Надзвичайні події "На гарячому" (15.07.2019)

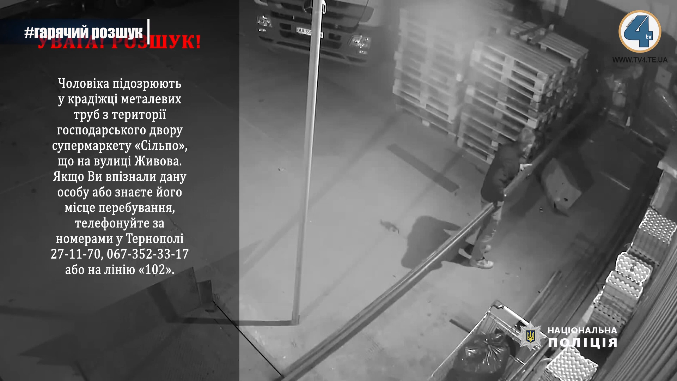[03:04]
Завіксувала чоловіка камера відеоспостереження. На кадрах невідомий вночі проник на територію двору одного супермаркетів міста, що на вулиці Живова.